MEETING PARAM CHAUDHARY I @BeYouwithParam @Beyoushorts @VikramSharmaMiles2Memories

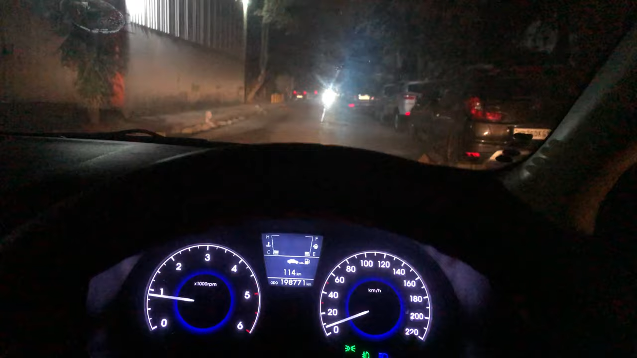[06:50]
और अब यार यहाँ पे ना ट्रैफिक बहुत ज़्यादा हो रहा है आज तो यहाँ से बस अब अपन गाड़ी उठा के सीधा चल पड़े हैं अपने घर की तरफ।
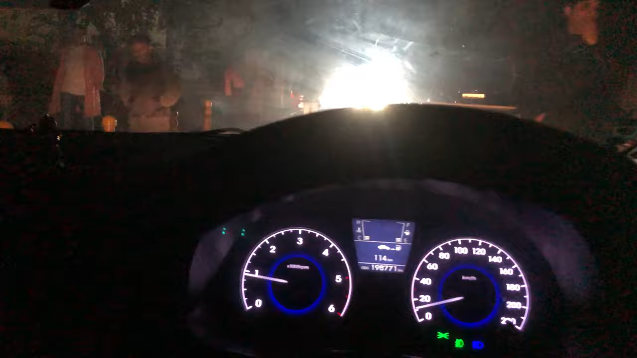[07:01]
तो होली आज की मीटिंग्स तो लेट्स गो लेट्स मेक अ मूव।
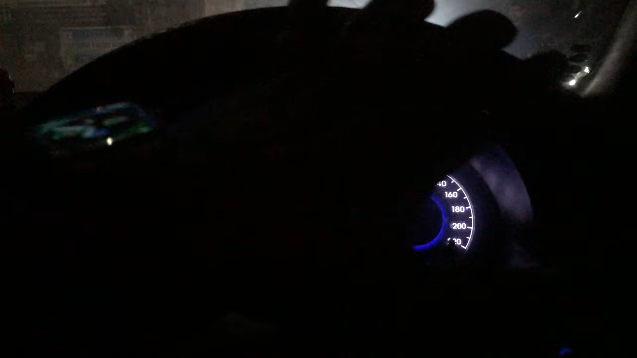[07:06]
ट्रैफिक ज़्यादा हो रहा है भाई साहब कुछ तो करना पड़ेगा।
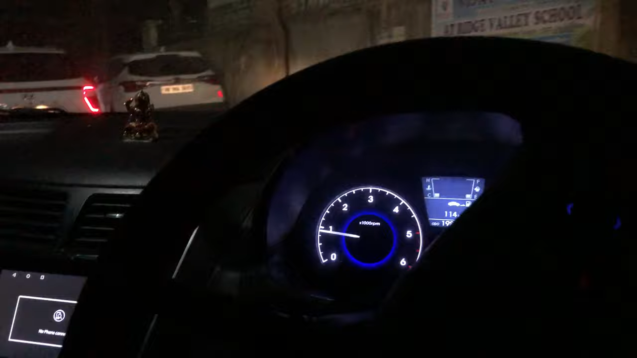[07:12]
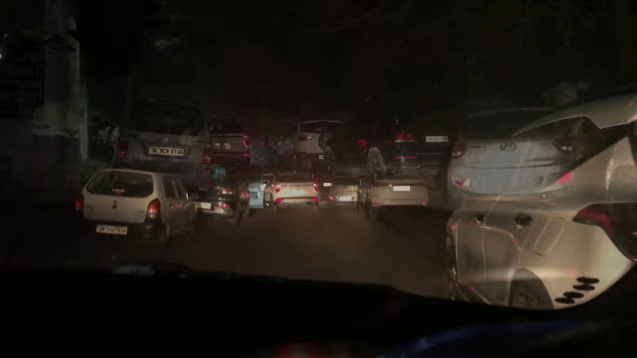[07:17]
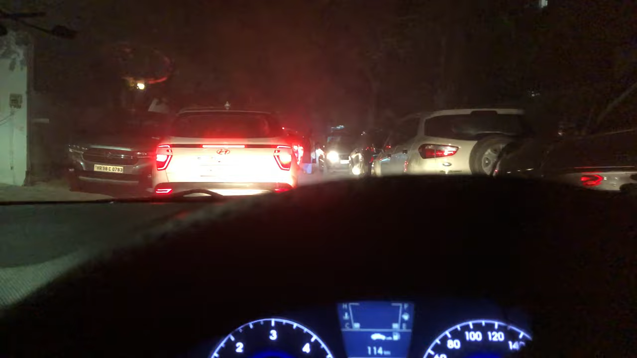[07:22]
तो चलो यार निकल पड़े अपनी वरना में वाइट फॉक्स में ट्रैफिक आगे ब्लॉक है पूरा यार रुक गई है गाड़ियाँ बुरा हाल है भाई गुड़गांव का।